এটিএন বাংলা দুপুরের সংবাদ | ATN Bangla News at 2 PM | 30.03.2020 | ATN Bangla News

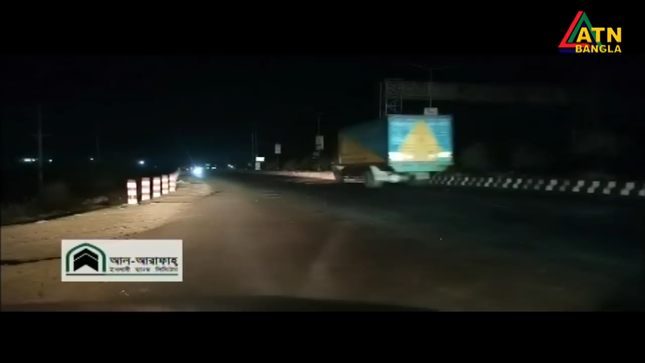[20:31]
रोगी बही अम्बुलेंस और प्राइवेट कार चला चल कोरते देखा गया छे। गुरुत पुन पॉइंटे टाहूल दिछे आयन स्रिंक खला बाहीनी।